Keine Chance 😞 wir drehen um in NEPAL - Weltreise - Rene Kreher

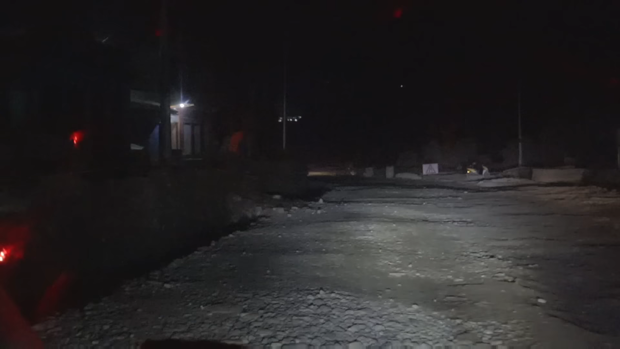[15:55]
Wir fahren die ganze Zeit eigentlich, sagen wir mal, mindestens so 50 Prozent und mehr auf sowas rum. Und das ist der Highway, ne?